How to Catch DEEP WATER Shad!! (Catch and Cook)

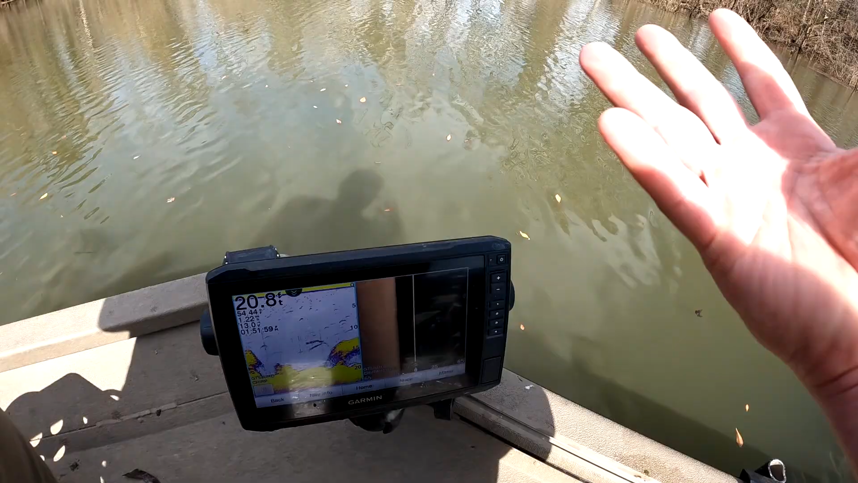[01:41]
But to see them pop on top of the water gives you a clear bullseye to throw at. Yeah there's a pile of them here.
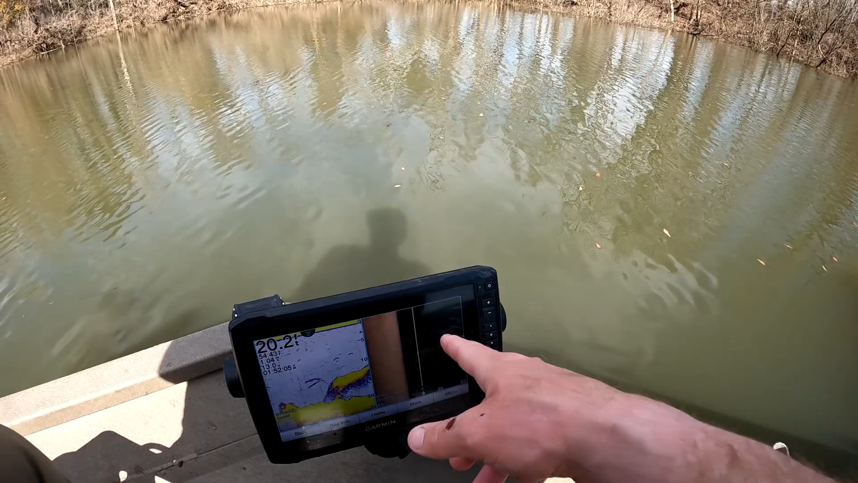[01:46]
And that was one that just popped over there. So I'm gonna get the net ready.